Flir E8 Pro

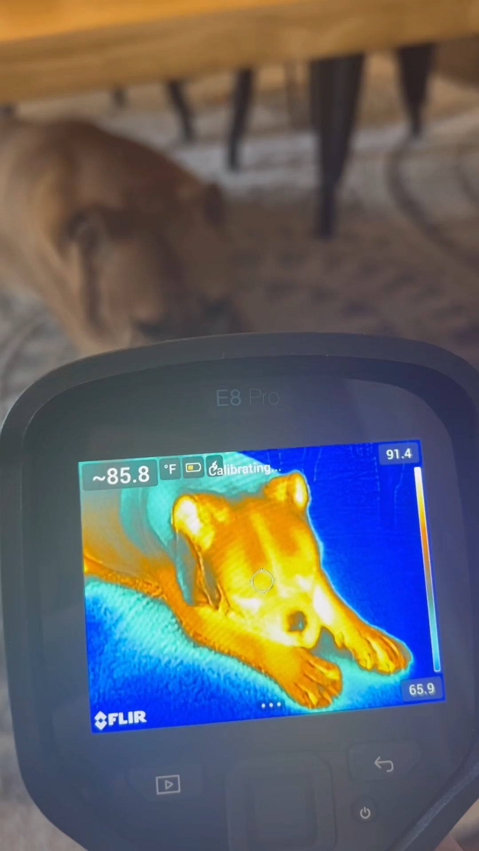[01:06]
On screen: spot 85.8°F
So one of the coolest features that I want to show you here is in the settings, you can connect directly to the Wi-Fi.
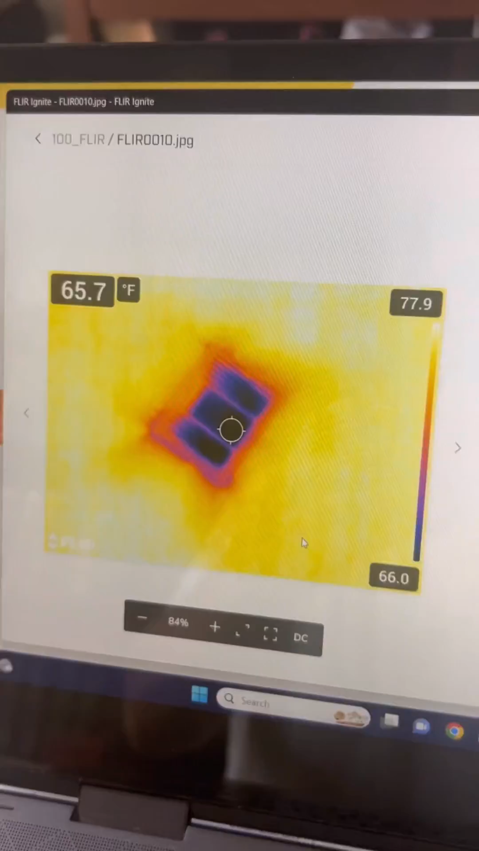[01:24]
On screen: spot 65.7°F
So seeing it in action, we're in a master closet right behind a shower area.
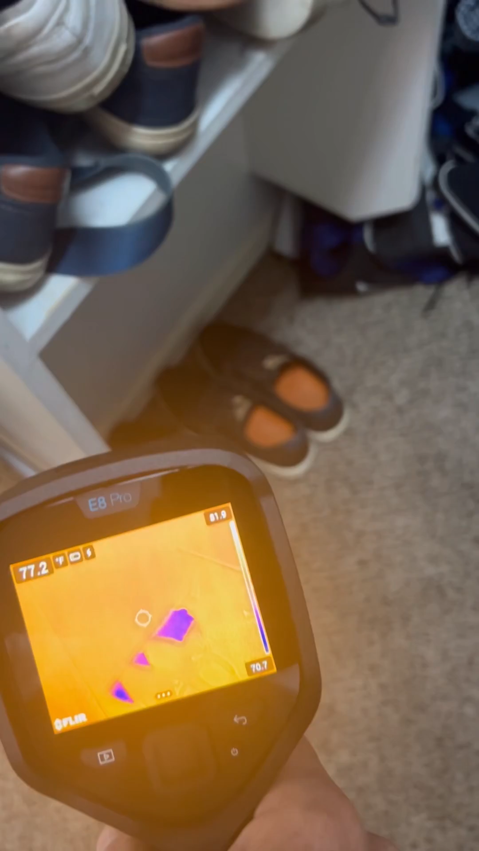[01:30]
And if you'll look below those shoes, this is an occupied property, obviously.
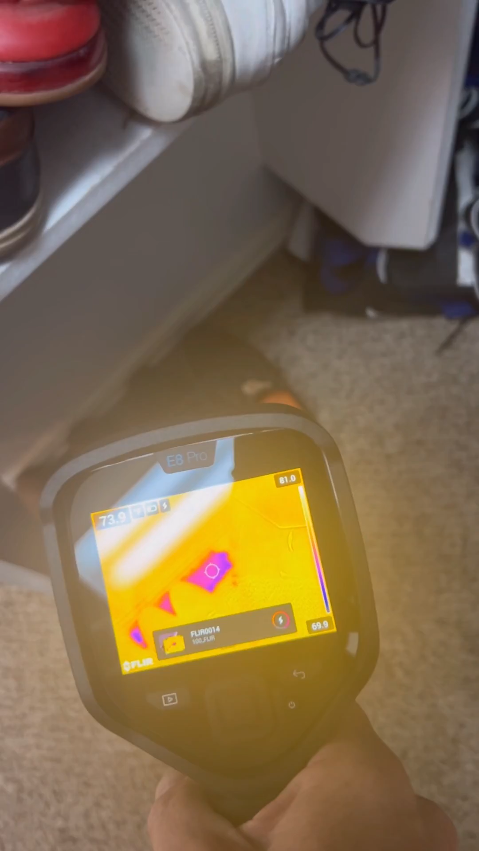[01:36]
And unbeknownst to them, I'm sure they have no idea that their shower is actually leaking.
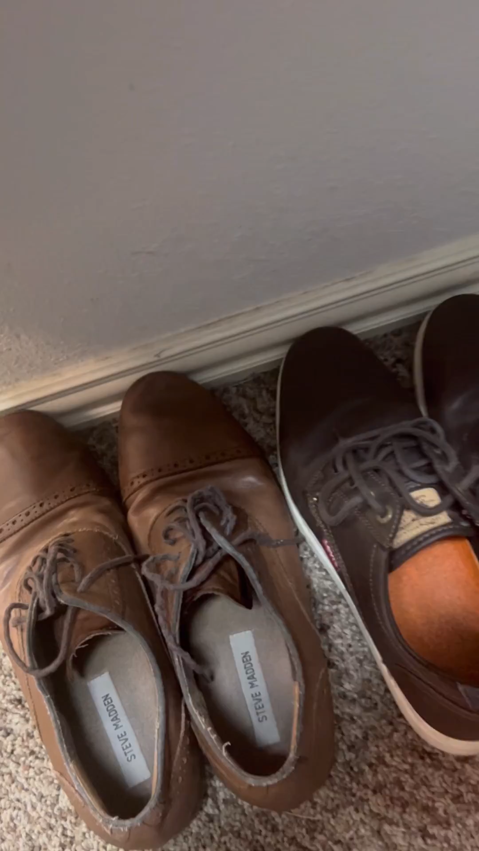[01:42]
And so with the FLIR E8, we're easily able to detect that that carpet is saturated.
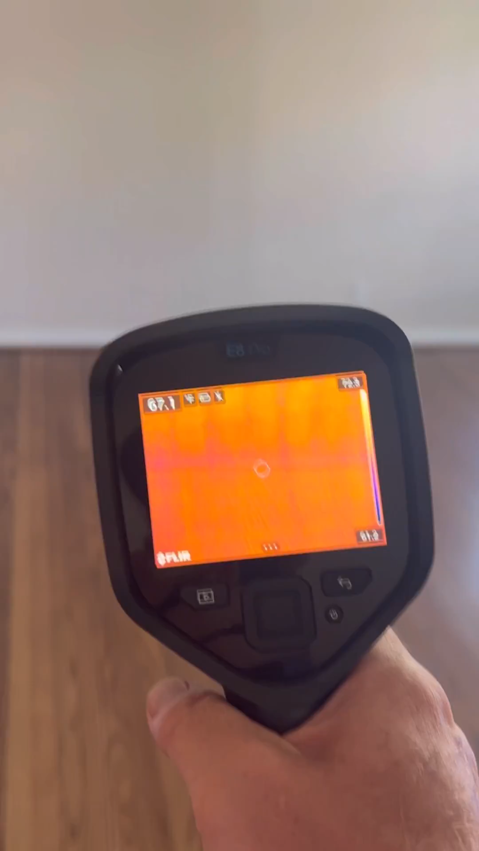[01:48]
Obviously, in Texas, it gets pretty hot. And this is a fantastic tool to see all of the gaps or the missing insulation along that exterior wall. And then without even going into the attic, you can see all the missing insulation here.
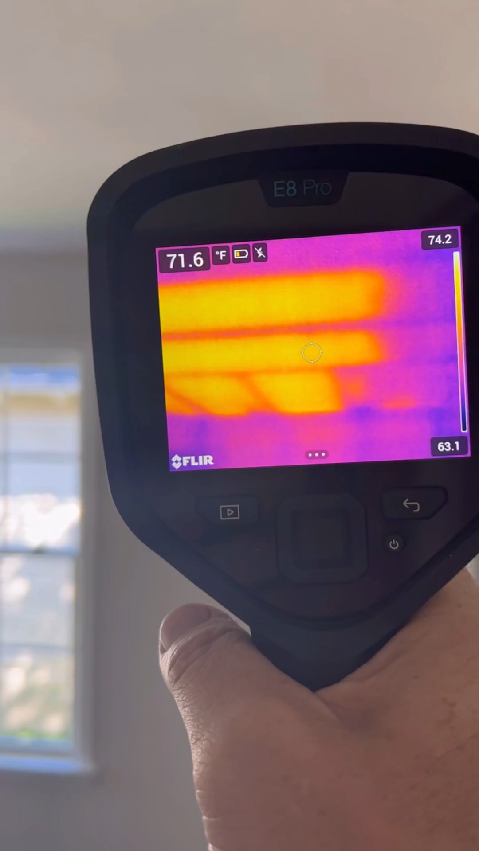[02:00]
On screen: spot 71.6°F, scale top 74.2°F, scale bottom 63.1°F
This was a pretty cool find. Now, this commode is really not that loose.
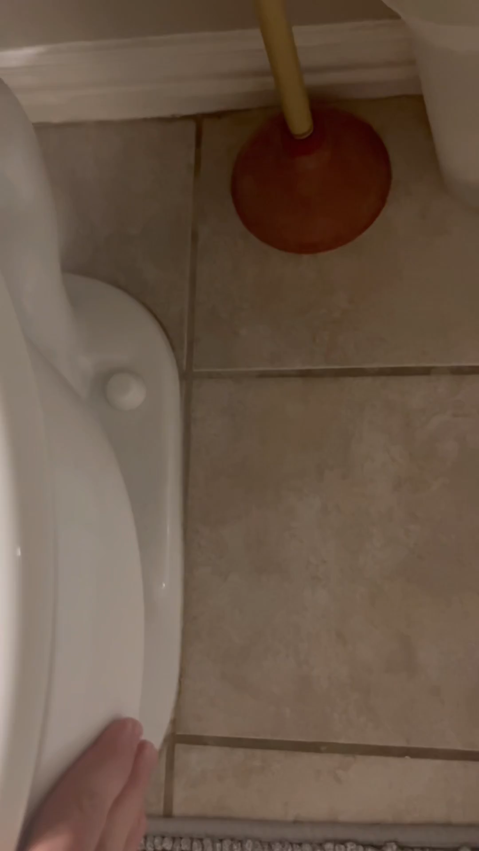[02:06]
It's a little loose, and we always flush it at least three times on two-story homes especially.
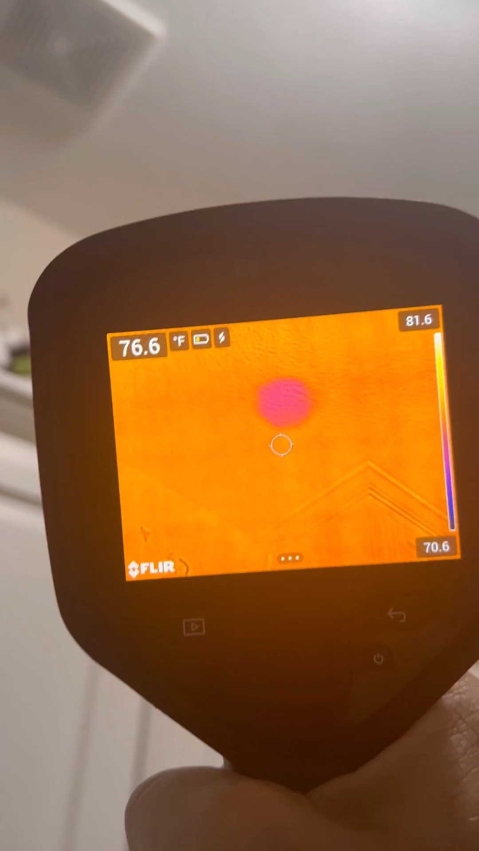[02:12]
On screen: spot 76.6°F
But going down into the laundry room, you can clearly see that while there may not be moisture up top, it's leaking through below.
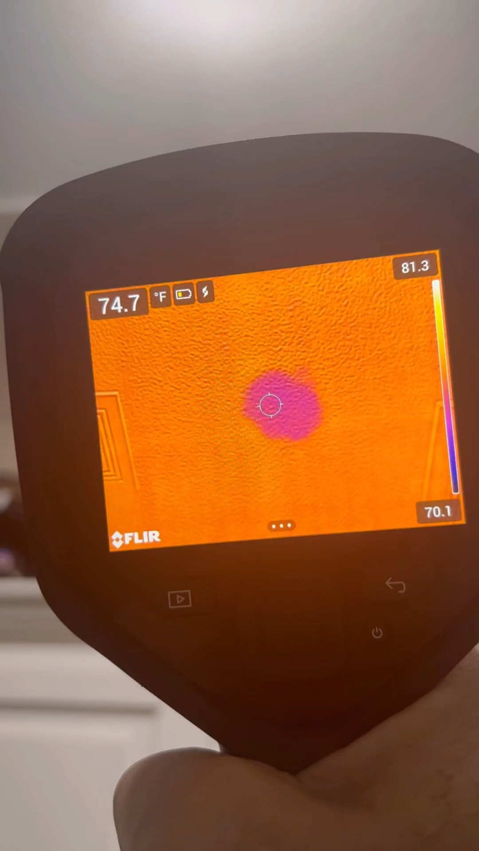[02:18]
On screen: spot 74.7°F, scale top 81.3°F, scale bottom 70.1°F
So if you're a serious general contractor or a serious home inspector,